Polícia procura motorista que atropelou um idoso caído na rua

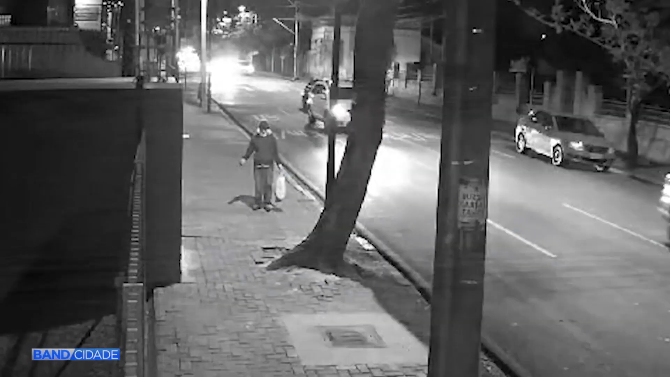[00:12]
O homem de 89 anos caminha pela calçada quando tem um mal súbito e cai na pista.
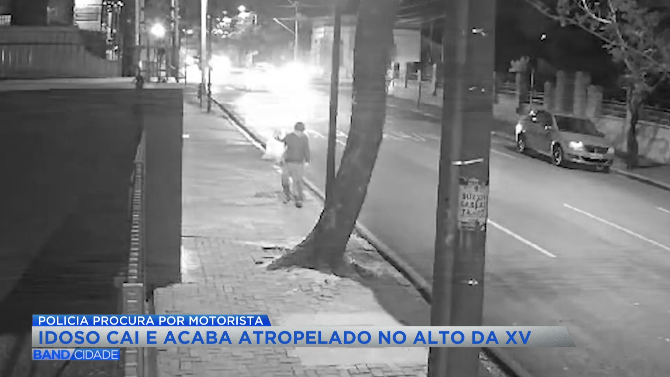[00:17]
Em 4 minutos, quase 50 carros passam e ninguém para para ajudar.
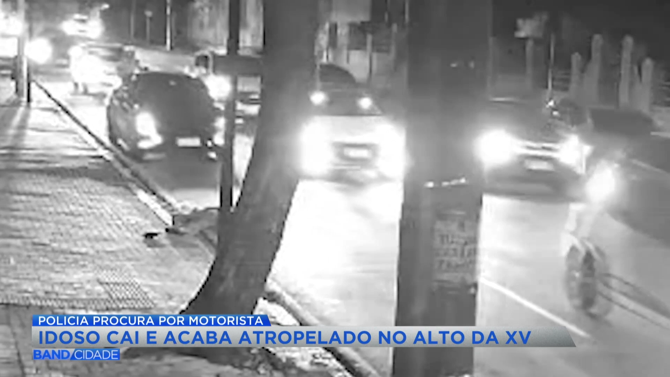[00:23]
Até que um veículo se aproxima, reduz, mas volta a acelerar. Ele atropela o idoso e foge sem prestar socorro. Que não se tratou de um acidente, as imagens é clara, que na verdade se tratou de uma tragédia mais do que anunciaram.